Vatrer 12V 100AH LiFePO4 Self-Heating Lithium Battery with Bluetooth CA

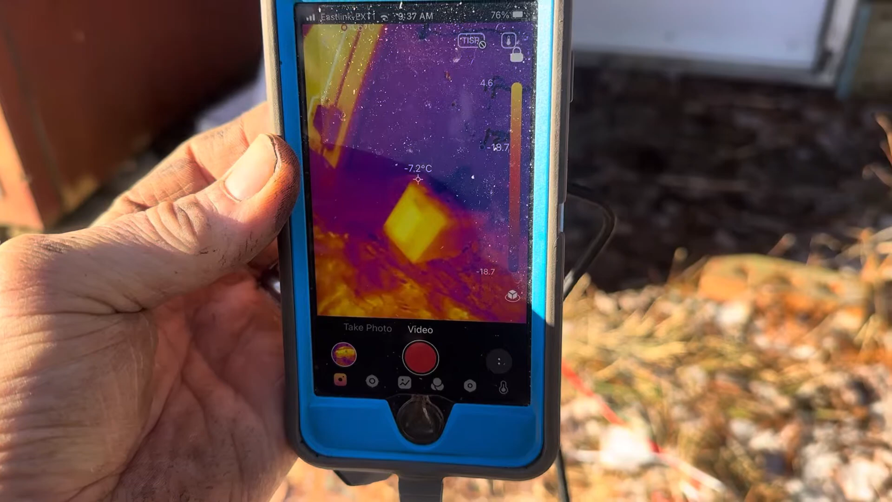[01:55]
On screen: spot -7.2°C
of that the case of the battery I'm trying to get this to focus in
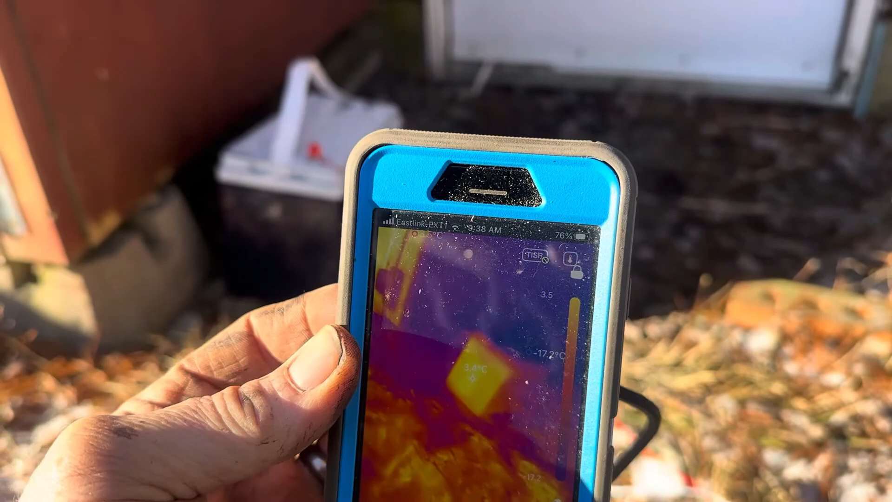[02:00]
there we are we're at seven degrees is that where we're at minus two minus 2.3 minus one so you can see it's minus 17 to the right of that battery or just
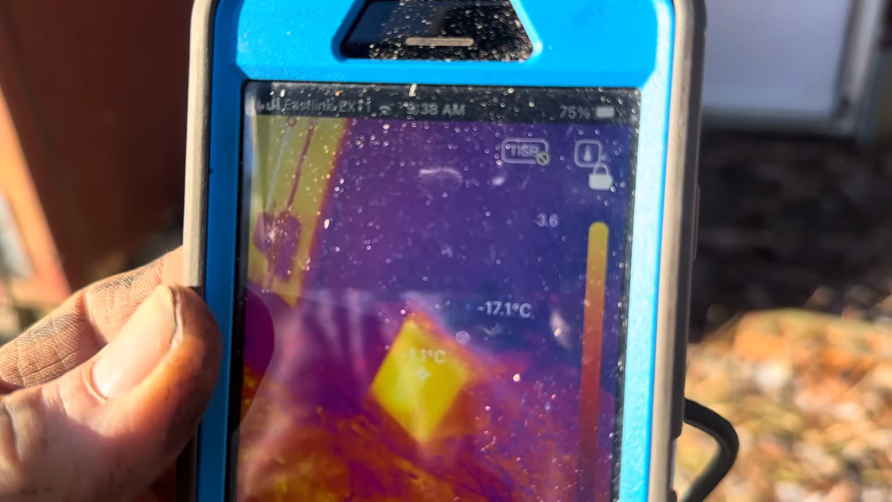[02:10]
above the battery and only minus one so it's warming up definitely warming up you can see the just
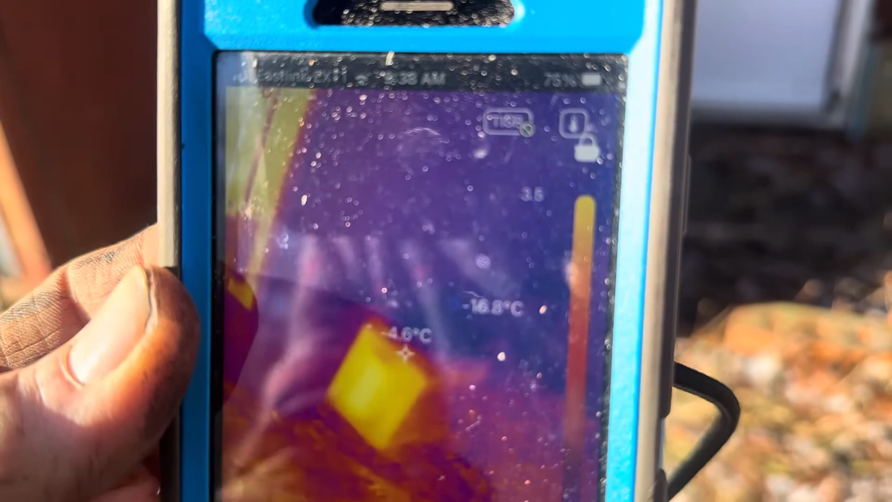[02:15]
the heat signature the the color change I don't know how to keep that angle from going of